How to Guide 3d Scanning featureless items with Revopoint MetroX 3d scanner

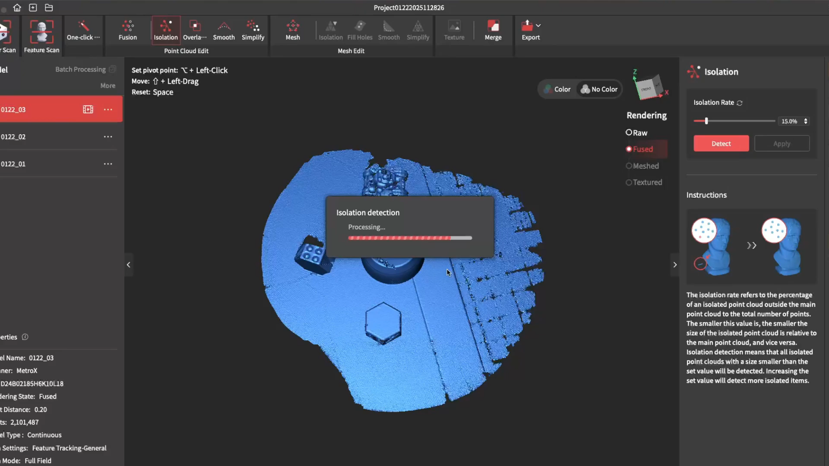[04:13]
So there you have it. You have the item that's been scanned.
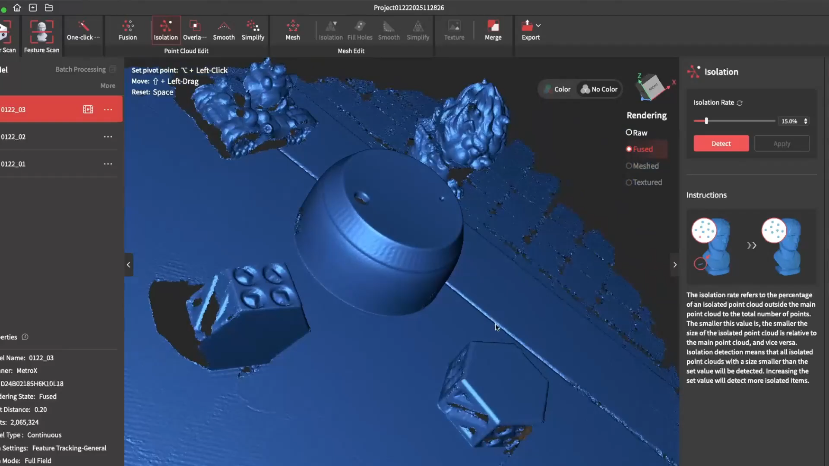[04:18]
From here, you can go ahead and trim out all the excess. I'm just using the lasso tool to highlight my item.
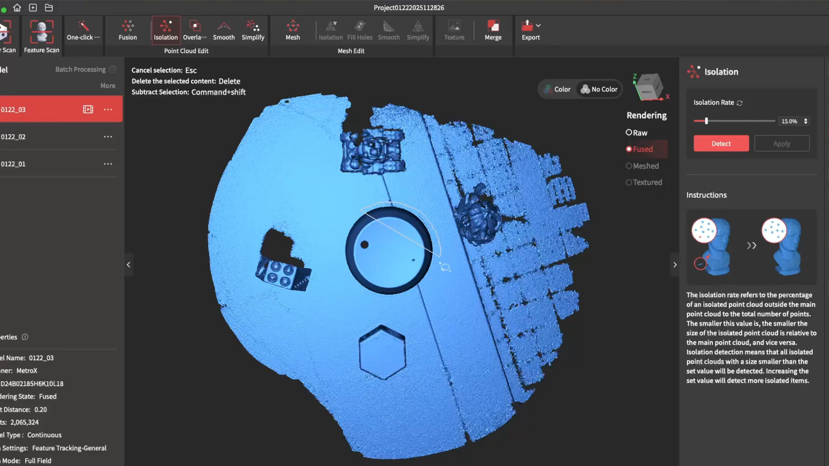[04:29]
Then I'm using the invert tool to invert it and then delete.
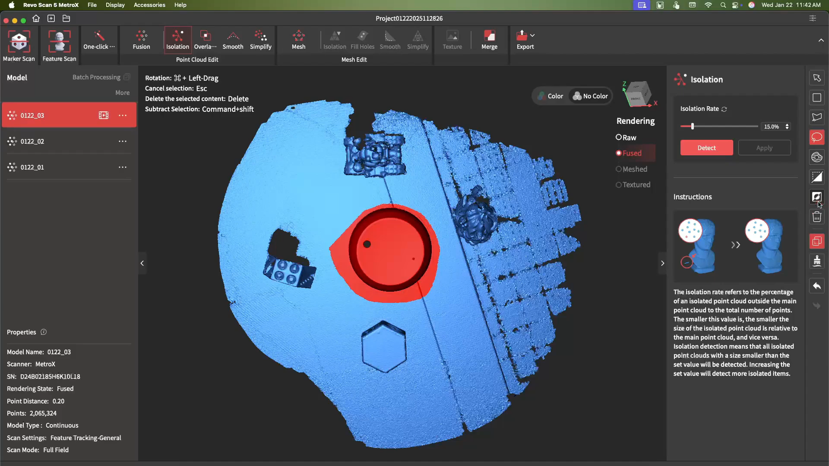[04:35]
Then from here, I just trim the bottom.